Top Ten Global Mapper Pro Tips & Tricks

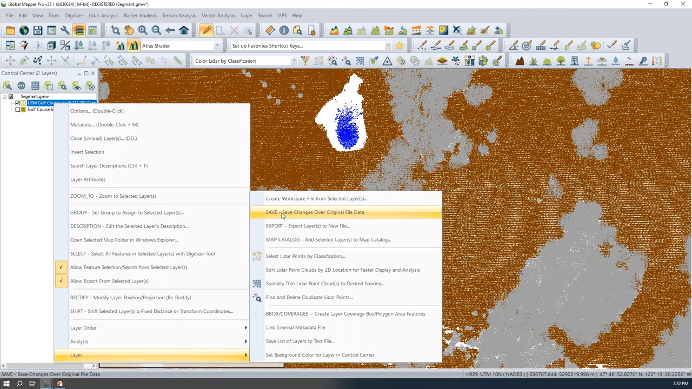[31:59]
i've made in global mapper here so this is under layer save changes over original data file and this is for point cloud files las and laz that you have made some changes to so i'll click save global mapper lets me know that i am indeed overwrite writing a file i do want to do that we've got just a little option here for some sorting i'll just click ok global mapper is going to save our changes that we've made to the
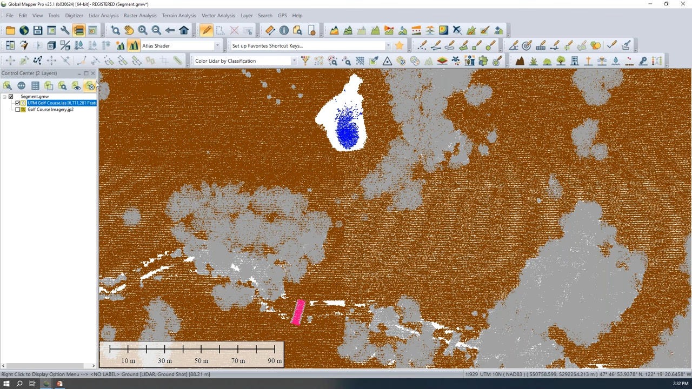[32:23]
external file utmgolfcourse.las and if i bring up a blank
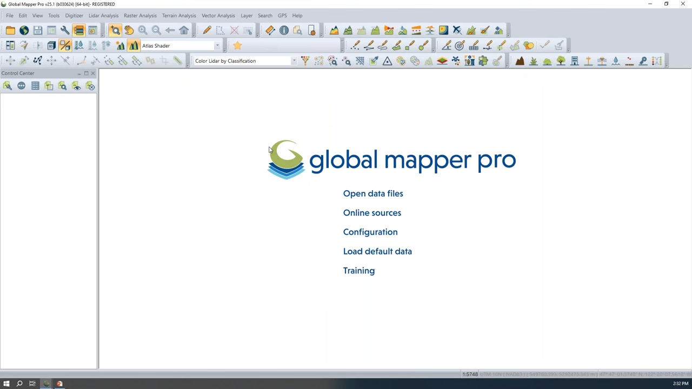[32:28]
global mapper workspace here i can load in that same file from my list of recent files
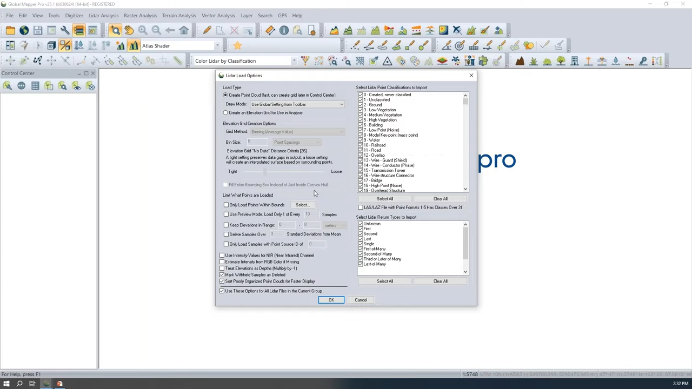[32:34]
and we can see you
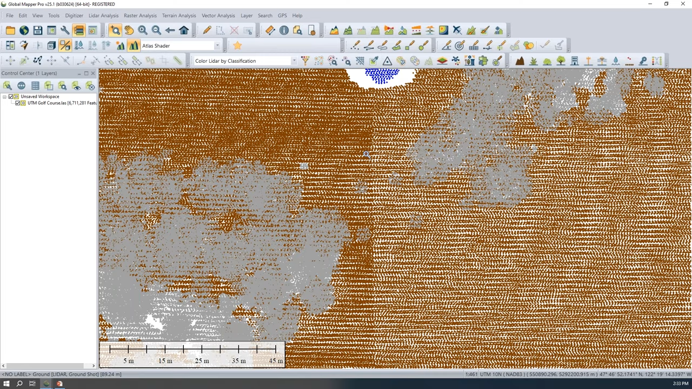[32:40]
know our changed returns here so those changes have indeed been saved so just another quick way to maybe avoid doing export or creating additional files when you just need
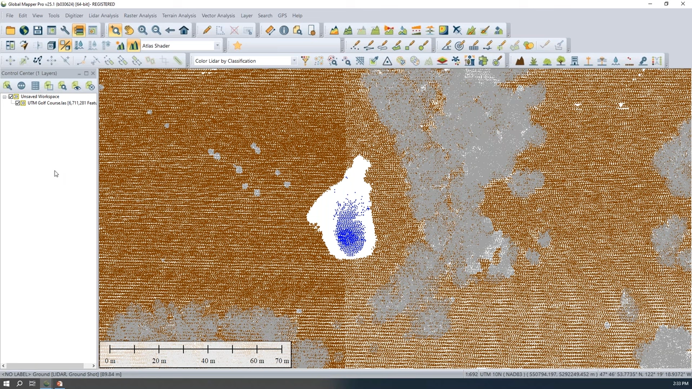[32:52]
to overwrite some changes in your original file so with that i'll come back to my original workspace
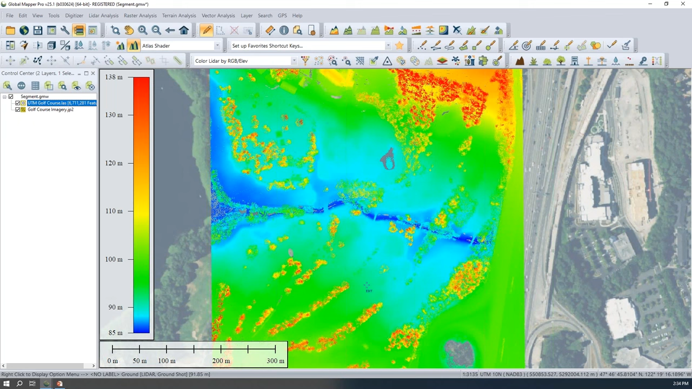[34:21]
we can't really see them when we're looking at it by um elevation here but if i change my draw mode as jeff was showing us earlier to intensity
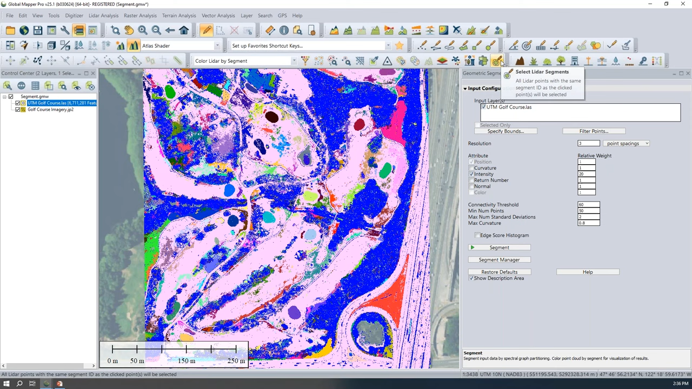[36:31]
create vector features from them to do this you know extraction and get some vector features from this point cloud so i am going to grab my digitizer tool and then from my lidar toolbar my select lidar segments tool i'll pull up the 3d viewer as we do this just so we can get another perspective
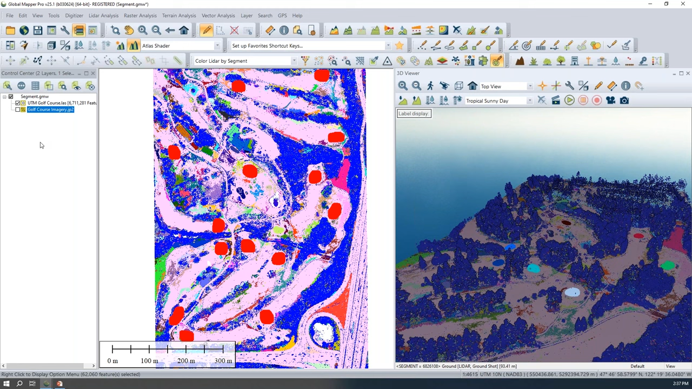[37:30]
and i've got a bunch of these features now selected the next step that i'm going to take we can see those selected in 3d view as well is to create some vector features from these and i can do that with a digitizer option under advanced feature creation options to create a coverage area
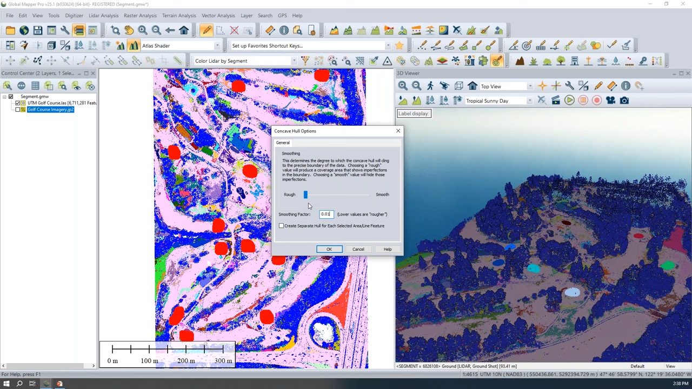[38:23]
i actually want to set the smoothing factor way below what the slider even goes to because i don't want these individual pockets of selected points to be connected in any way in my resulting vector features i'll click ok global mapper is going to quickly generate some features
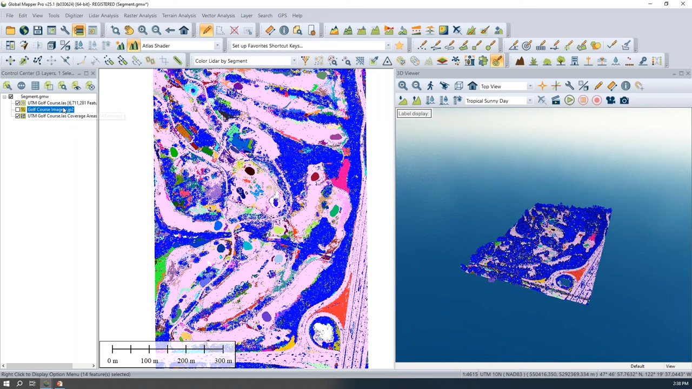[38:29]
we've got 14 features one for each of our selected
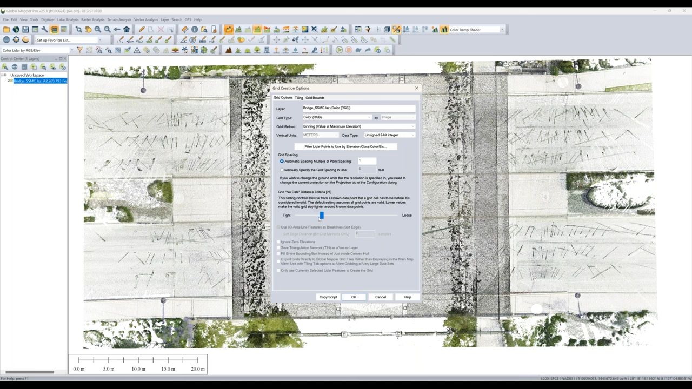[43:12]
rgb based raster layer that's effectively going to look like an image and i may have had my resolution up really high now that i think about that so this might take uh just a second but what we'll see as our output here is a new raster image layer created from the rgb values associated with the point cloud
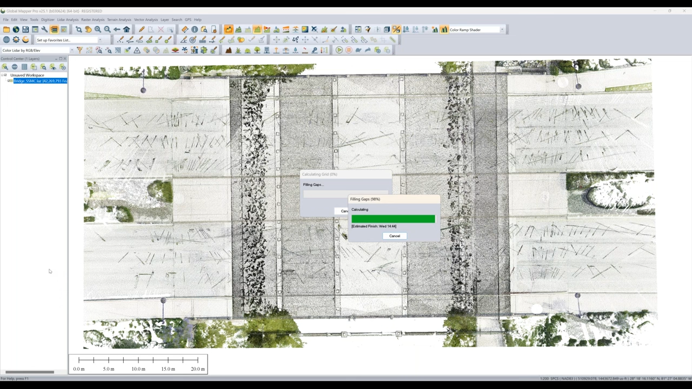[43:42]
this ends up taking a really long time i will set my resolution a little lower headed at one point spacing and as we saw earlier this was some incredibly high dense data but so now we have an image layer that is colored based on the values of the point cloud any sort of analysis or editing you might do to your point cloud will come into play as well so maybe i'll go back in and i'm going to filter my point cloud a little um so maybe i don't
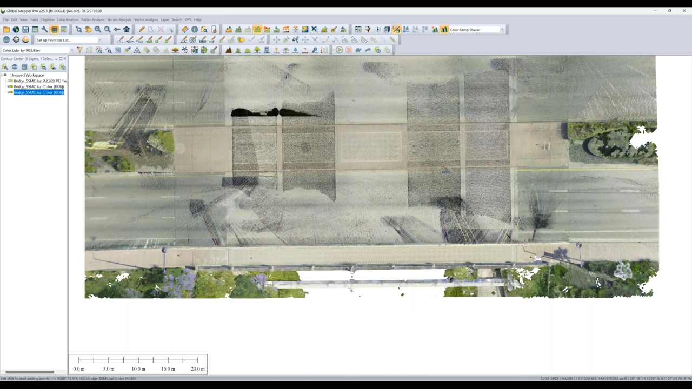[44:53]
off all my my low point noise anything under the bridge and have a little bit clearer of a picture as to what my structure is underneath oftentimes this looks even better if we're talking about uh aerial lidar right we won't see any little shadows from the skin or some things like that but a great way now to just have some basic reference imagery of the area where you're working if that's not something you have uh otherwise
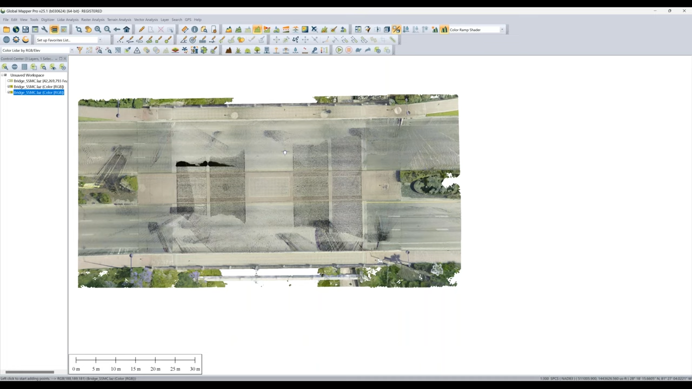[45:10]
with your flight data it can be a handy little um